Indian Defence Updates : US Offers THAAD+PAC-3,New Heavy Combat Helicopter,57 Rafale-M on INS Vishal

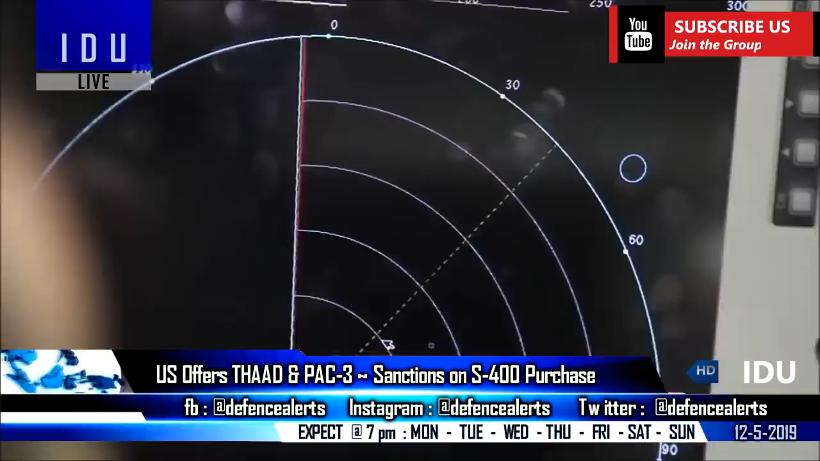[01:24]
target at 600 km distance and can target it at 400 kilometers range